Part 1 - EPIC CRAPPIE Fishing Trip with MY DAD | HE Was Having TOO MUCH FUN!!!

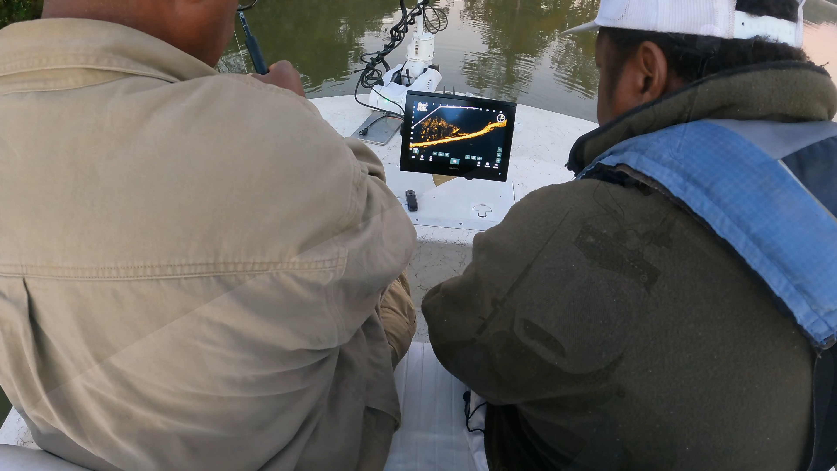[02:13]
That's crazy. Them fish are in 4 foot of water. Mm-hmm. I didn't expect that. But they're gonna be above the thermocline. That's mm-hmm. A lot of fish, a lot of fish.
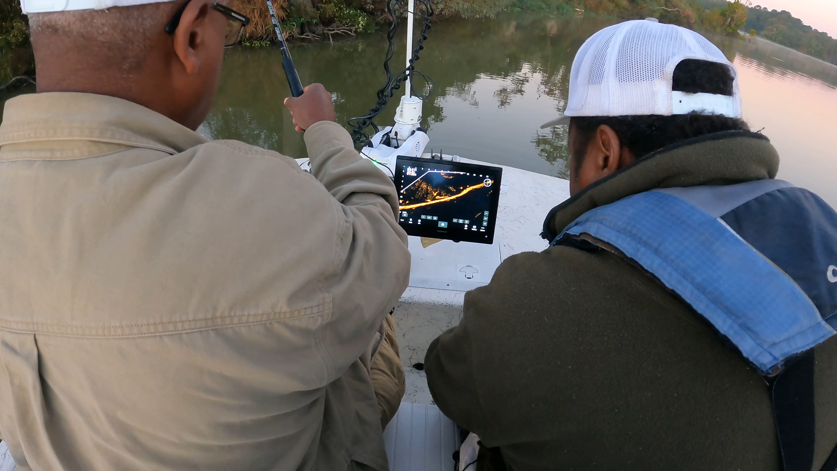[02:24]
There's a few of them out there. All right, so I'm gonna hand this rod over to you, and okay. I'll just instruct you. So when okay. we get that fish, when we get the fish to 4 foot, is when you'll
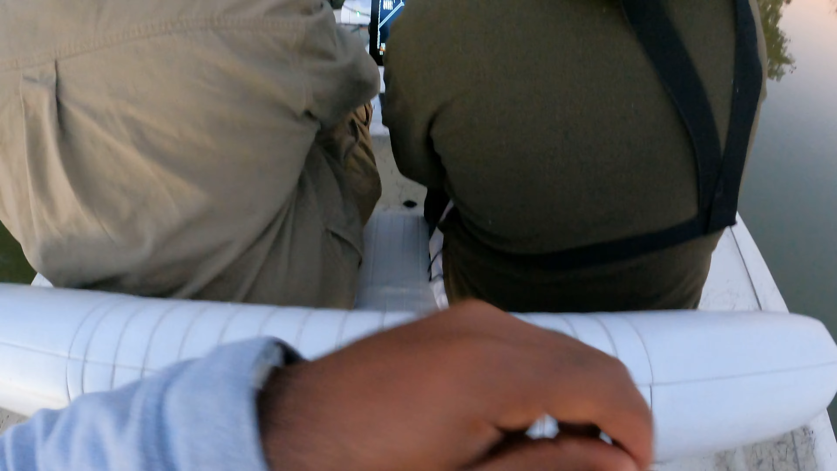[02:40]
wanna drop that jig down there, and you'll be able to see your jig. Okay. All right, he's coming up to.
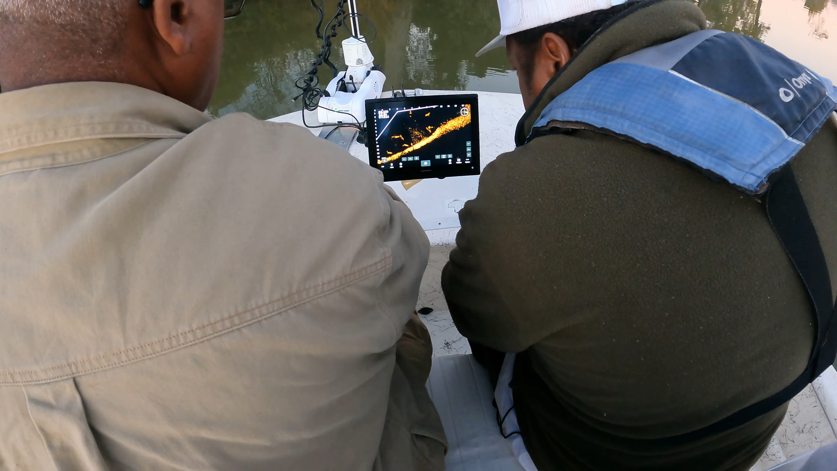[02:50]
There's your jig right there. Mm-hmm. I need the fish is out to 8 foot, so I'm gonna take you to that fish.
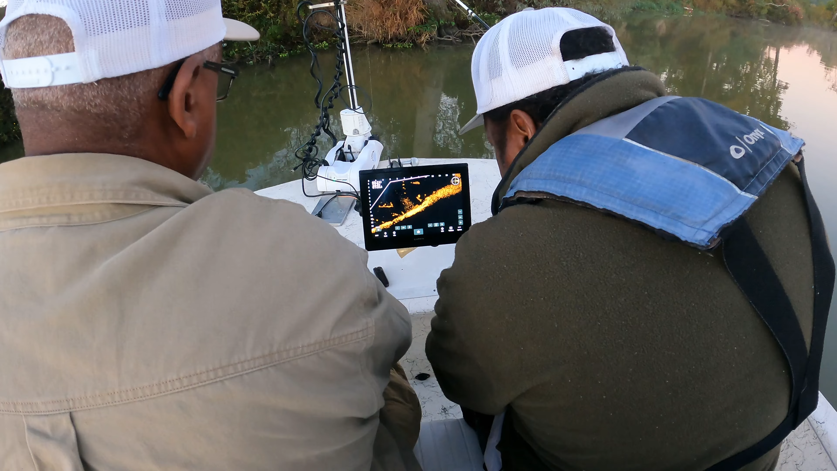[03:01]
Almost there. Go ahead and lower it down just a little bit.
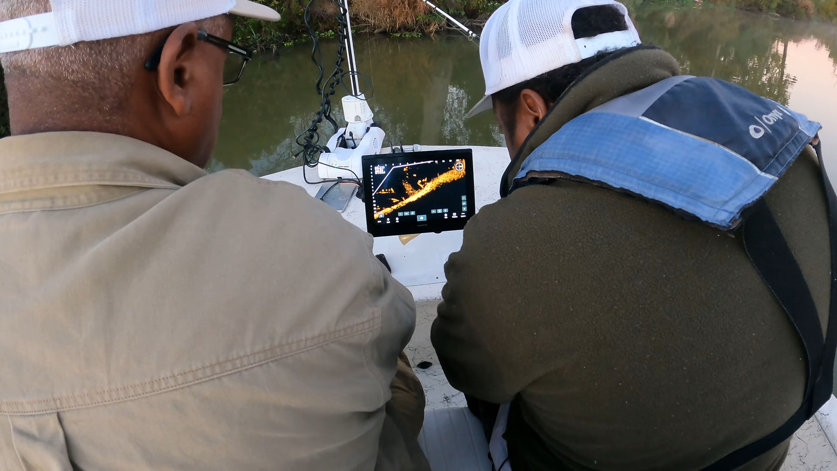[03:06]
Keep it right above him. Raise slow. There you come. Raise slow. Raise slow. Raise slow. There you go.
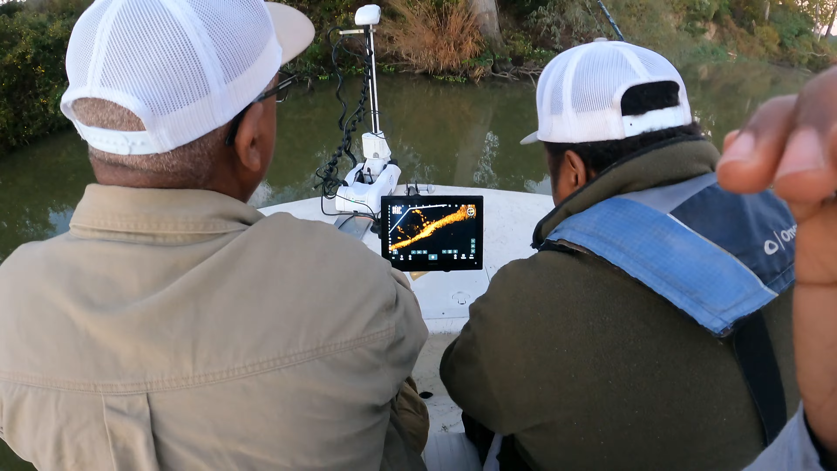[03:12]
Get him. Oh, you gotta set the hook though. Let me tell you something. When you feel that thump, or feel any pressure. So, take that rod to the back of the boat.
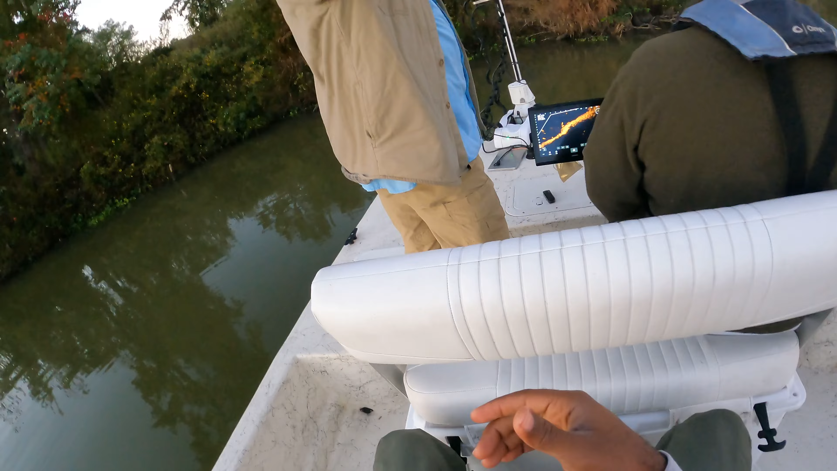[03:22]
Man, I tell you, he was right there, man. I felt the bump. All right, now control your depth.
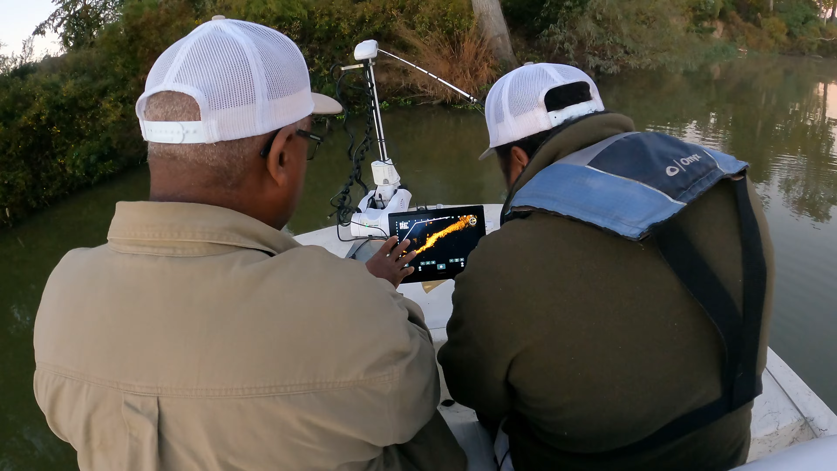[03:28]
Okay. Control your depth. Okay. Let me get the line back up.
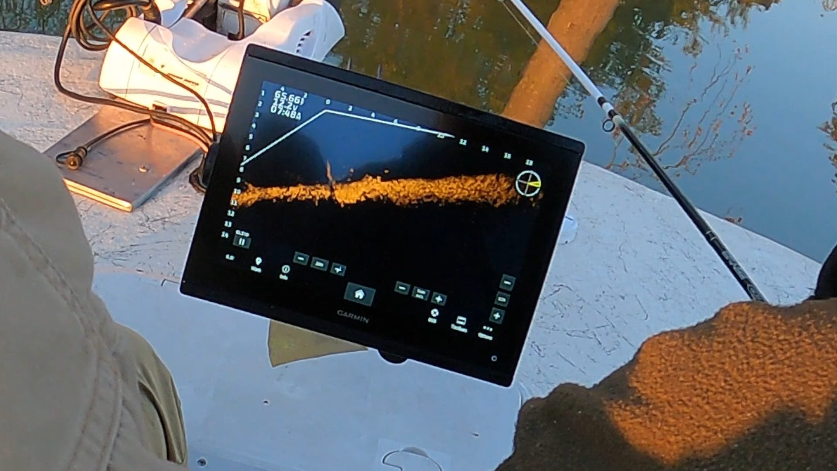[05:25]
Right, there you go. Oh, there you go. Another nice one. That's a nice. Another 11. Yeah. Out there, buddy. Man, you won't go to waste. Oh, mm-mm. Man. Tell you, look at this, man. Let's catch some fish, baby. You catching them. Let's catch some fish. I'm loving it already, man.
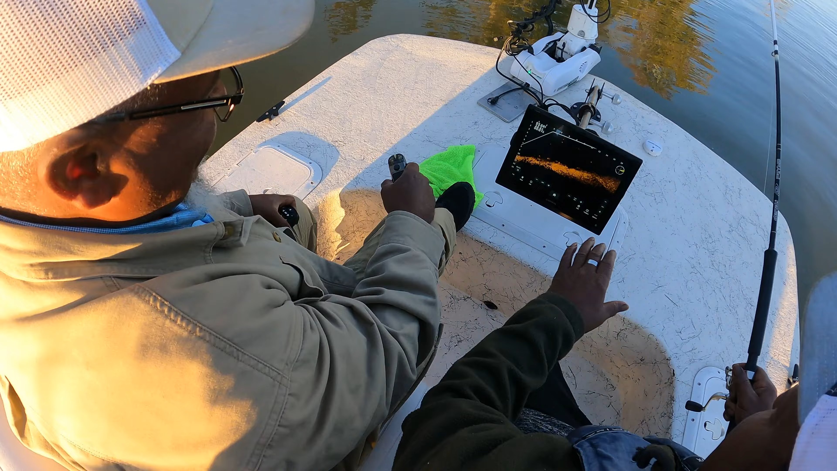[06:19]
He the right where to get at. Come on down. And you come see. Come on back down. Come on back down. Mm-hmm. Come on back down. All right, let me, just hold what you got right there. Okay. No, you just hold what you got. Then went on the bottom. Mm-hmm. All right, there you go, raise right. There you go. Another good fish.
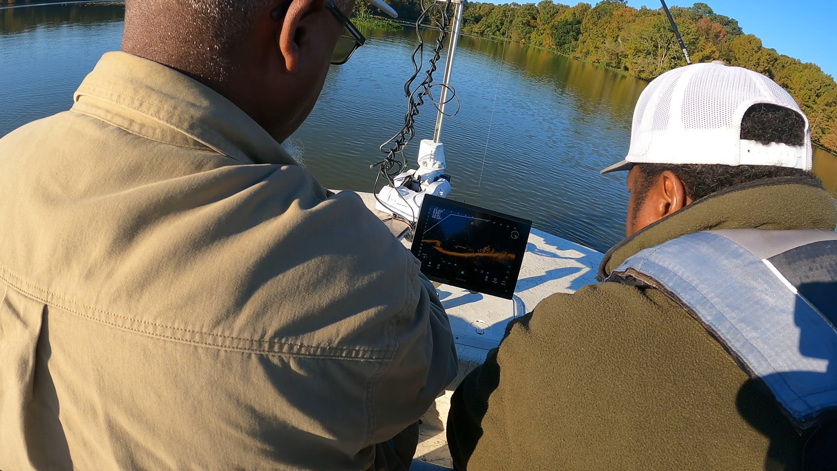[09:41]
Mm-hmm. And there might be 3 or 4 of them around. And again, the angle change, angle of the boat change. Oh, here he is. Mm-hmm. That's a big fish. That would look big, man.
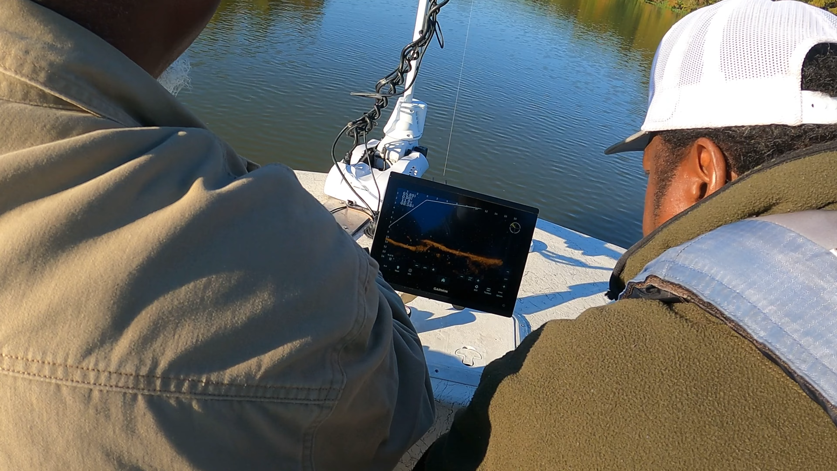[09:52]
Huh? Hopefully, it ain't a goo. All right, go ahead and lower it down.
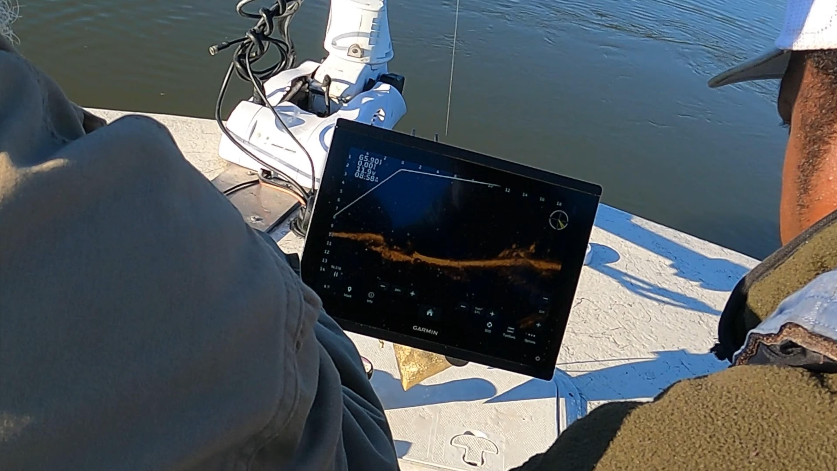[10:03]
You'll see where I'm at. You'll see it here in a second.
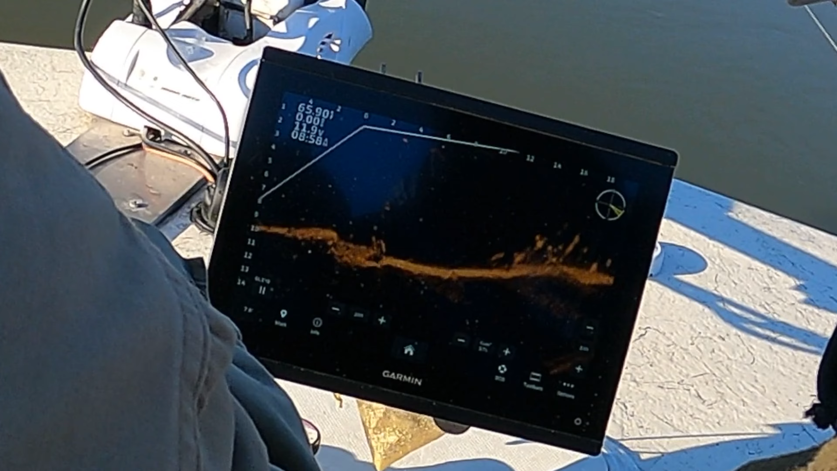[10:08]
Okay, I'm seeing it. Real solo vibe.
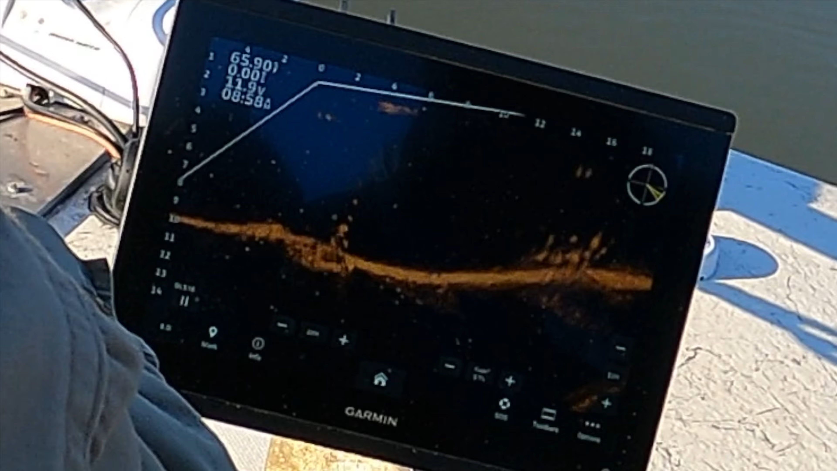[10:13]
All right, right here. Oh, that's awesome. Big, big, big. Swing him to this side. Oh, but I couldn't do it.